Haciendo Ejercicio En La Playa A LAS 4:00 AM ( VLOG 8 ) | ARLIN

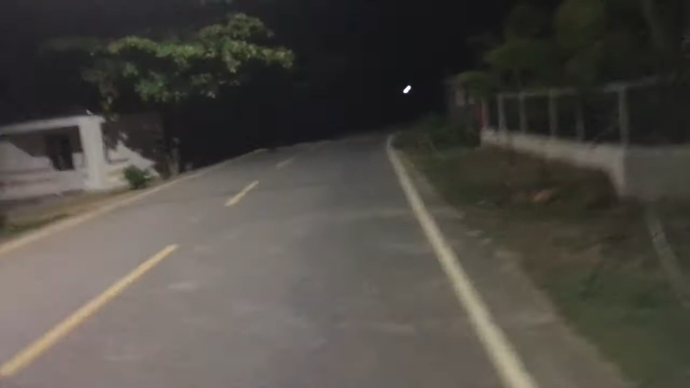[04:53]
Ay, eso es todos los días, mira, como que ellos no se azoten. ¿Esa casa fue hecha con pote? Sí. ¿Con pote?